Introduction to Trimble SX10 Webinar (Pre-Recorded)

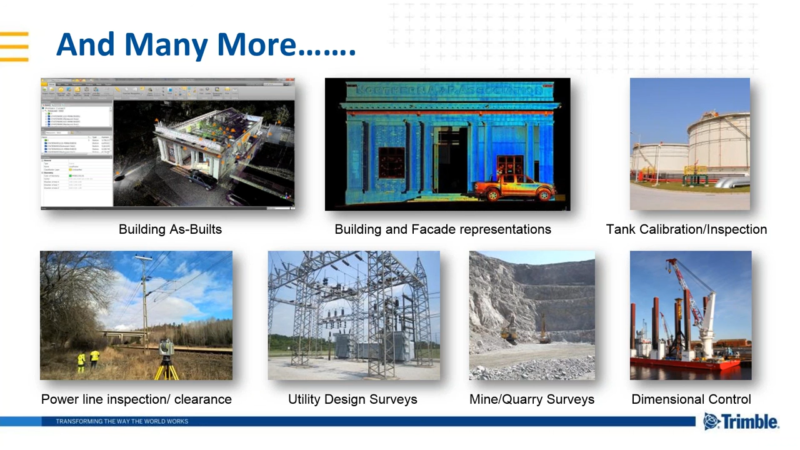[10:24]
You can really see from these applications how the SX10 can expand your measurement expertise outside of the types of surveying you're doing now. Building as-builds, building facade representations, tank calibration inspection, power lines, utility design surveys, mines and quarries, and dimensional control. I mentioned the Lightning 3D M earlier. This new technology combines the smallest spot size, true 3D scanning with automatic registration with server control.
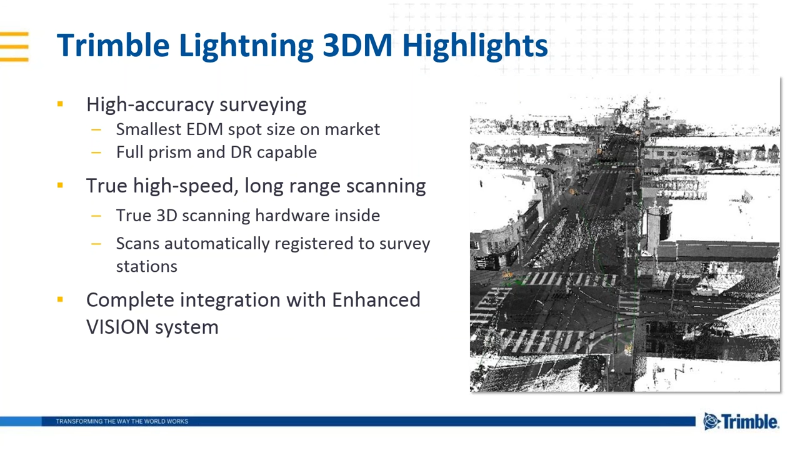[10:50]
This is all integrated with the enhanced and improved vision system on the SX10.
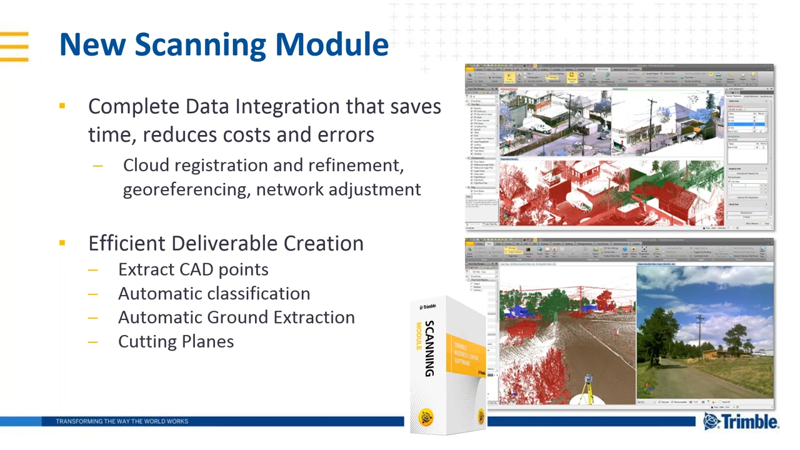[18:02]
With our deliverables, we can extract CAD points, automatic classification, automatic ground extraction, and cutting planes. We can automatically extract features from the point clouds, create regions based on classification like ground, buildings, poles and signs, vegetation, that sort of thing. The second bullet point there shows that we can export from Trimble Business Center and access
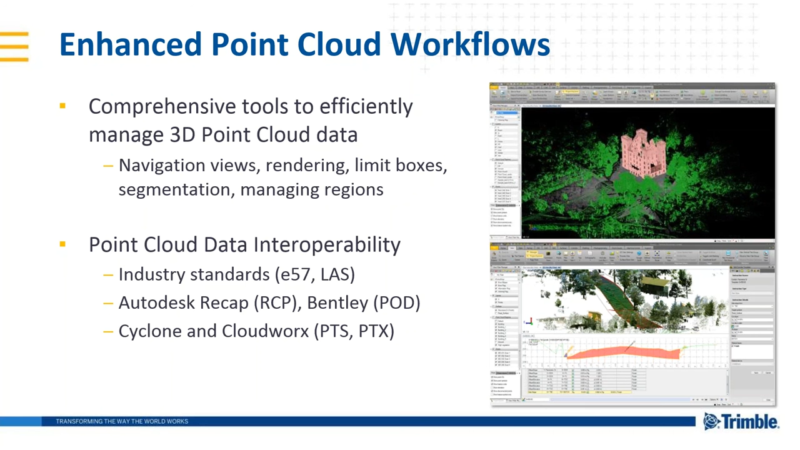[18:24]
all the industry standard scanning file types to go into any downstream software of your choice. If you require extended point cloud capabilities, these are all available in Trimble RealWorks. So we can create contours from ground surfaces, incorporate ortho imagery, and perform auto-classification of your point cloud in a ground vegetation and buildings, for example.
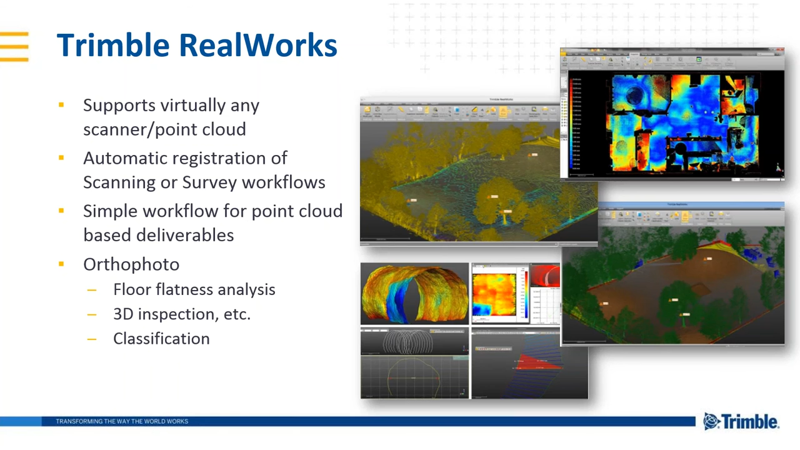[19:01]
We can also do floor flatness and floor level mill and fill work on wet concrete immediately in the field. Just one more slide here just to differentiate between the Trimble SX10 and Trimble's new TX6 and TX8 dedicated tripod scanners.